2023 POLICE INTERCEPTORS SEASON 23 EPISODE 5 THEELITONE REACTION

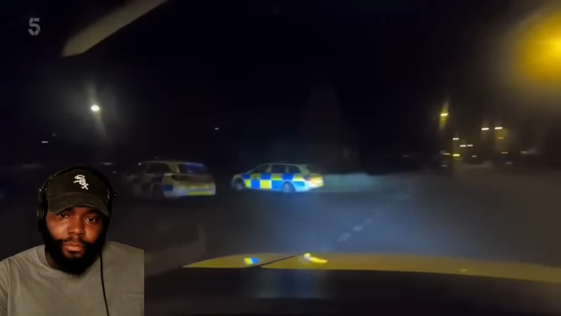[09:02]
The interceptors are after a wanted man who's been on the run for two years
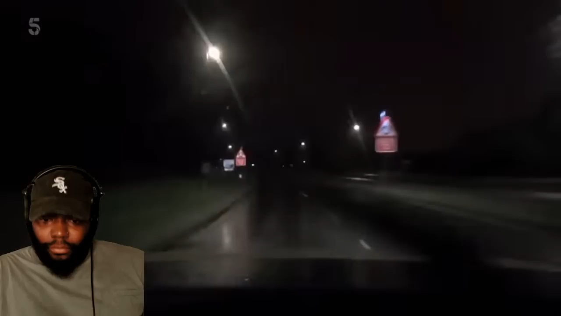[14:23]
A black Lexus thought to be involved in a cigarette theft in Skegness Is being pursued by cops across the border in Lincolnshire Do you have cars behind him, Paul?
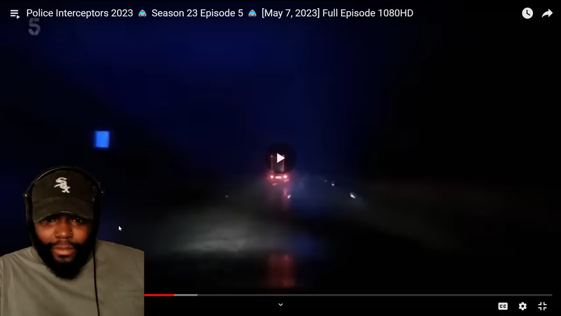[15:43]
We've got this rain, it's awful